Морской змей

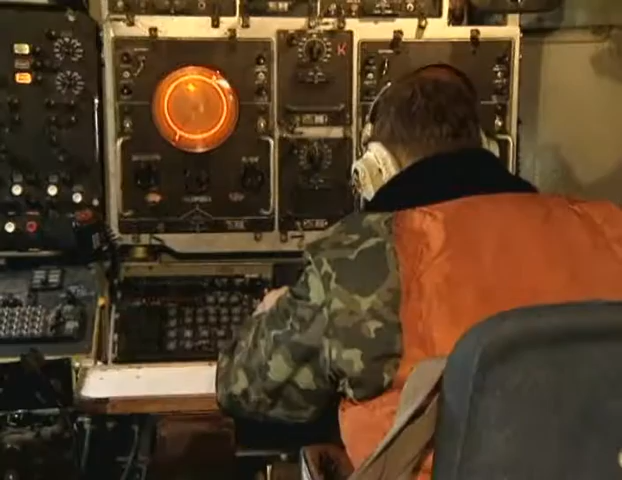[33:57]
Для замены комплекса «Беркут» создана новейшая поисково-прицельная система «Морской змей».
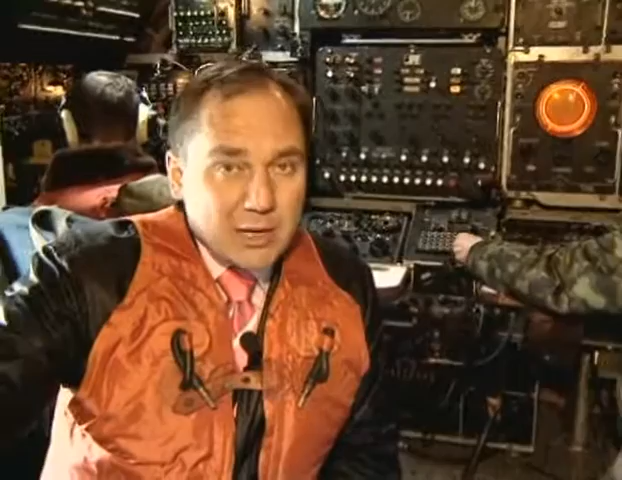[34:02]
Ее сердцем стал уникальный быстродействующий компьютер. Кроме обнаружения подводных лодок, электронный мозг способен определять местоположение самолета и управлять его полетом.
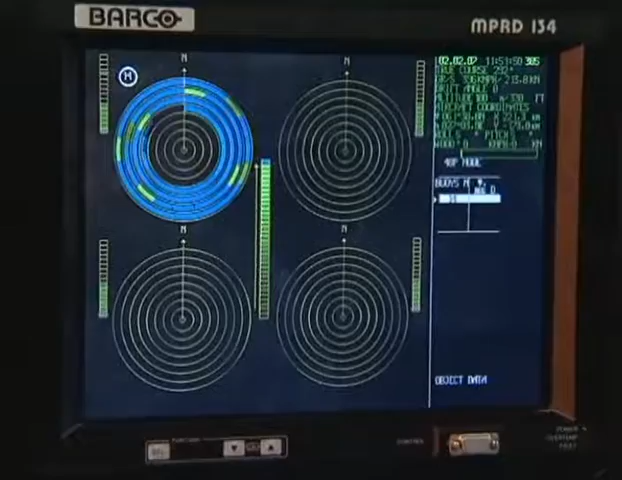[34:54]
Впервые на самолете Ил-38 установлено оборудование теплотелевизионной и радиотехнической разведки.